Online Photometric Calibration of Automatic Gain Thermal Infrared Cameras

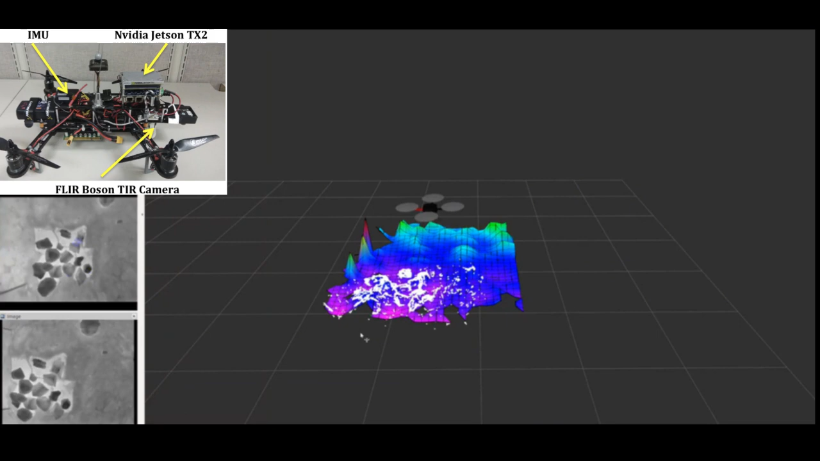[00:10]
It uses a thermal camera to build a map and to determine its location.
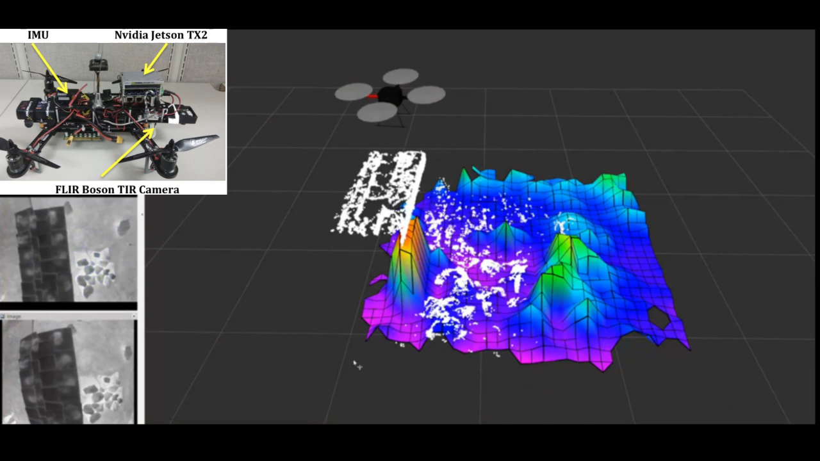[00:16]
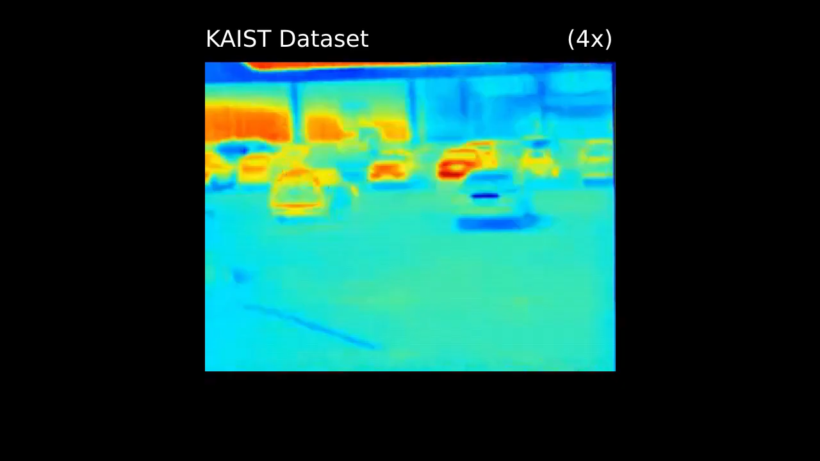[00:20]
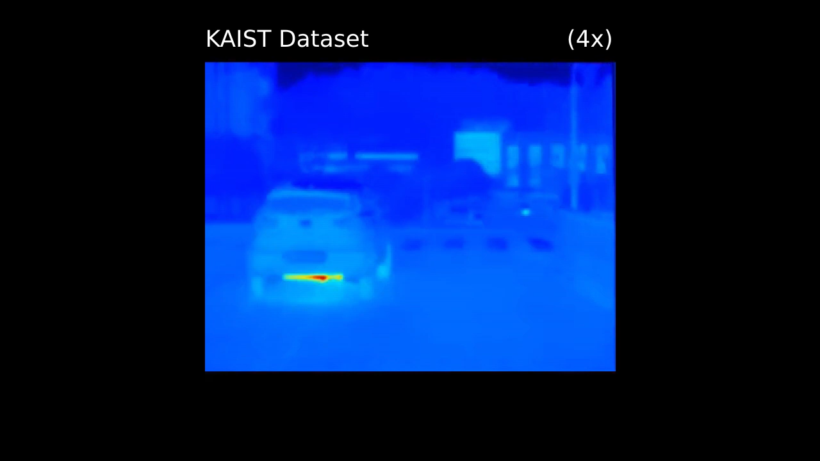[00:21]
However, commercial off-the-shelf thermal cameras introduce photometric errors.
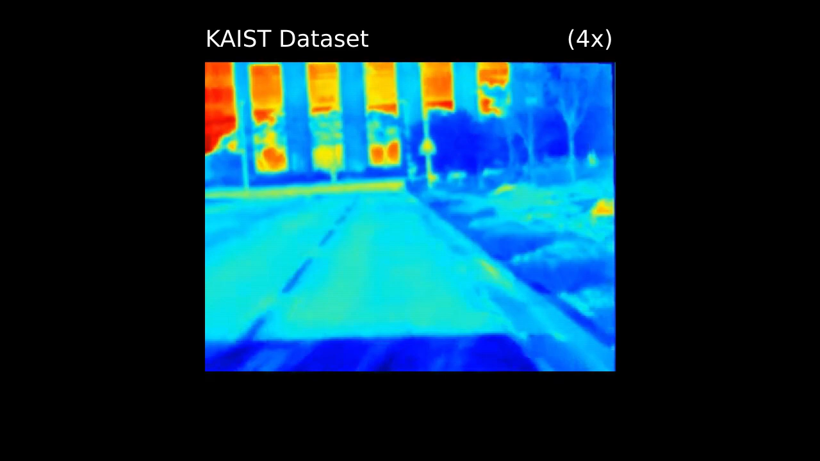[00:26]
Notice how the appearance of any object changes over time as the video progresses.
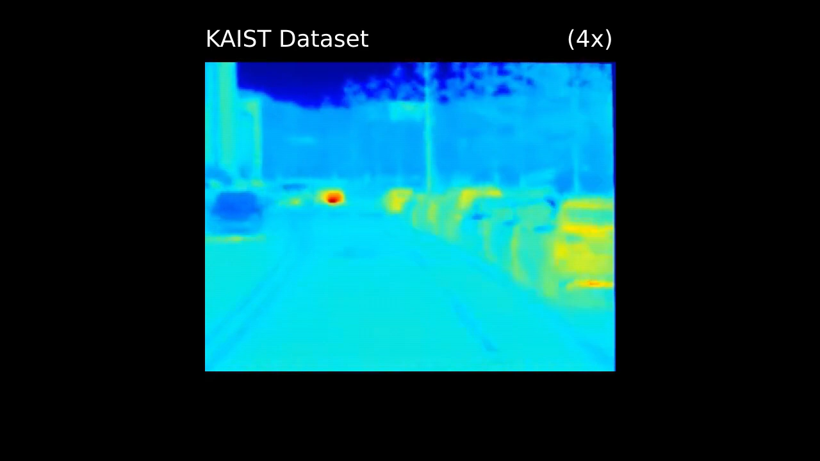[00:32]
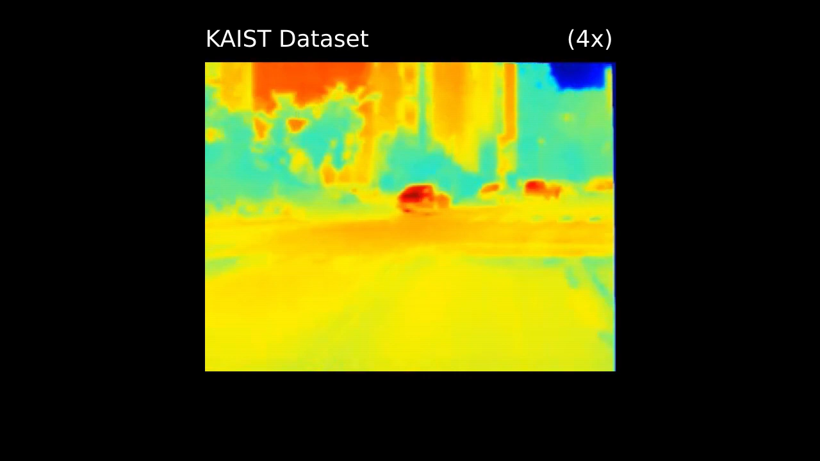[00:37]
This makes them unusable with standard computer vision algorithms.
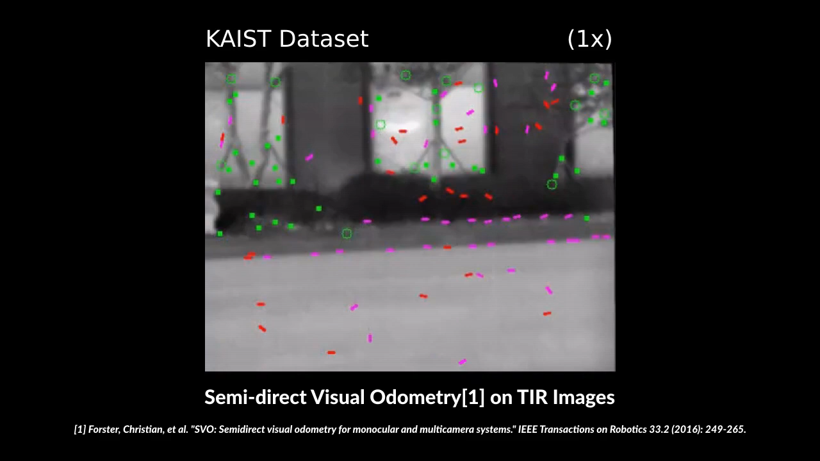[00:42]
As you can see that feature tracking fails here.
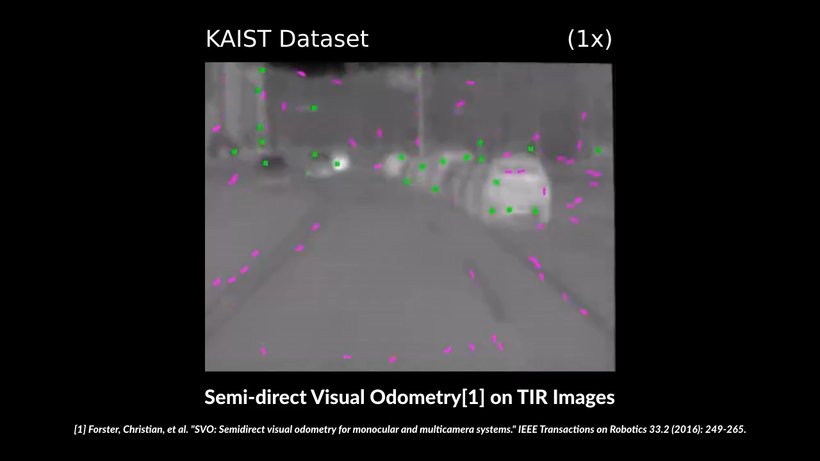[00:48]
There are two major types of these errors. You may pause the video to take a closer look and refer our paper for details.
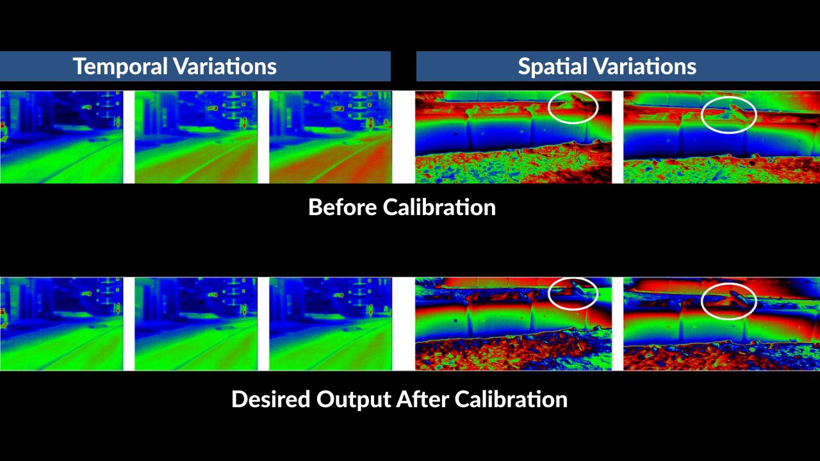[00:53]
Algorithms to fix such errors for normal RGB cameras exist.
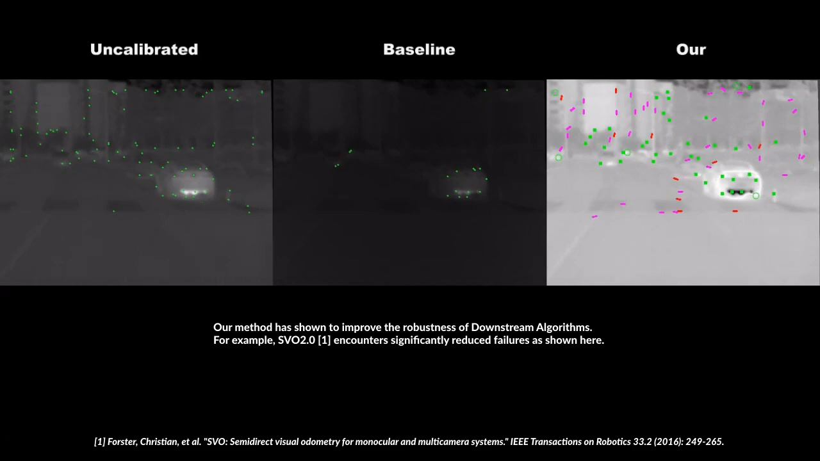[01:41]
We ran SVO on three versions of our dataset. The uncalibrated version. Second, on images calibrated using baseline method. And third, on images calibrated using R method.
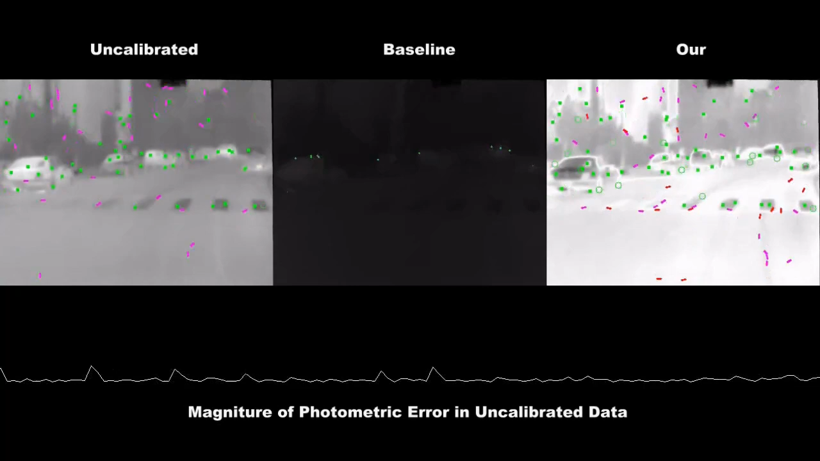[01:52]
We let SVO reinitialize when tracking fails. However, the baseline method cannot preserve enough contrast required for reinitialization.
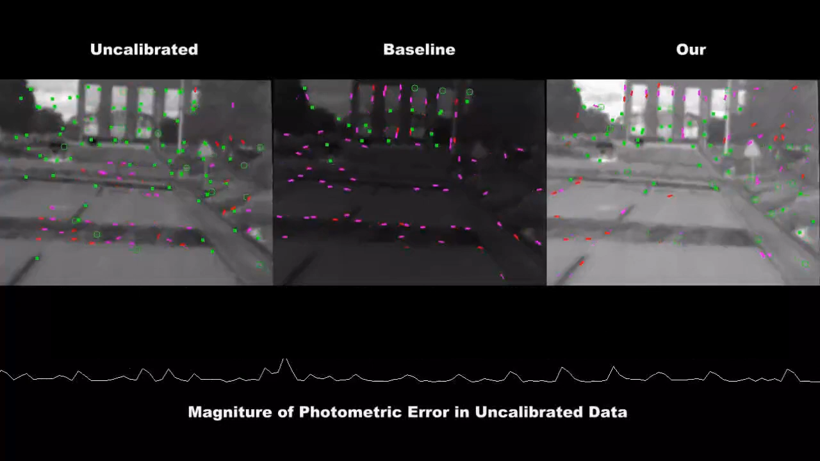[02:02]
The tracking fails frequently for both uncalibrated and baseline datasets. Our method also helped us increase the safety
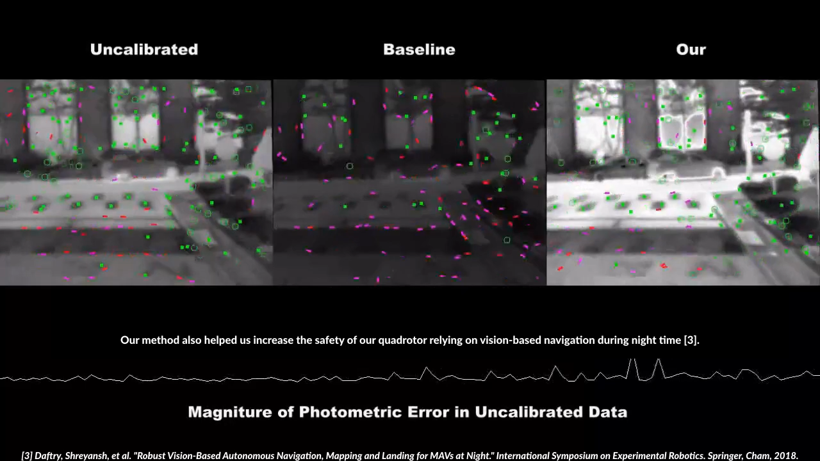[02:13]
of our quadrotor relying on vision-based navigation during night time.